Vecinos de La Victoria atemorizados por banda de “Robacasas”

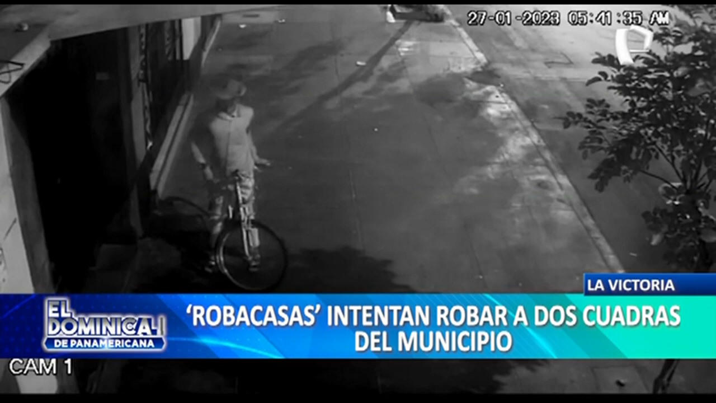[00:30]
En este video, enviado por un vecino, se ve a este sujeto en bici, observando el ingreso de este edificio. Tras varios minutos, regresa con su cómplice y ambos ven la forma de ingresar. Pero finalmente, se percatan que alguien está saliendo del edificio y deciden desaparecer del lugar. La gente que viene a robar, generalmente camina de noche, en la madrugada. Y ellos van tanteando que casas no tienen una buena seguridad,
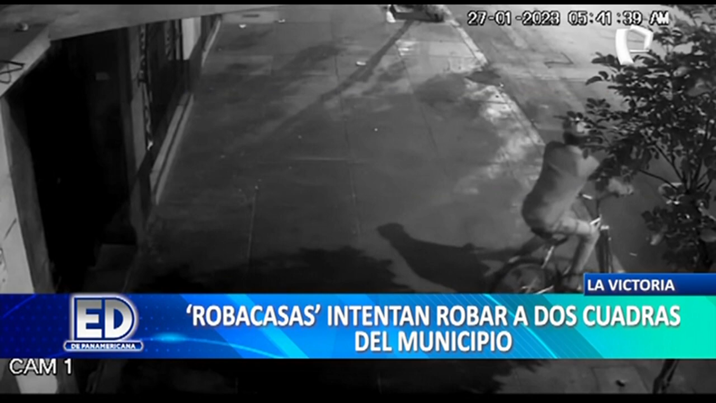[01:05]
aberturas de ventanas, por ejemplo, rejas que no tienen candados. Van tanteando hasta que encuentran un lugar de ese tipo.